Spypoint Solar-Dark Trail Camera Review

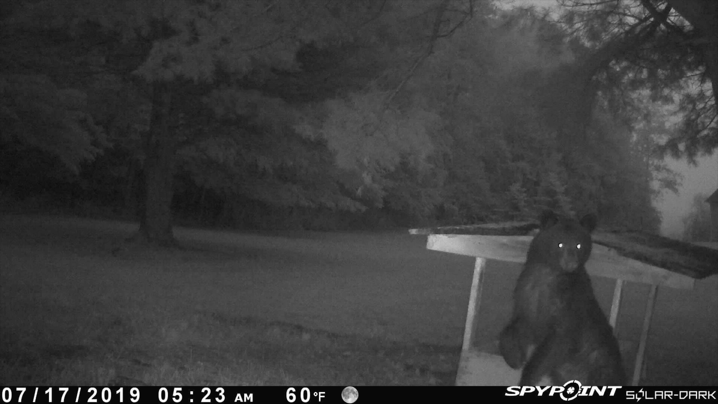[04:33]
There's a bear kind of standing up that picture I thought was pretty cool kind of looking back behind the camera. And here's a few doe during daylight again at the feeder.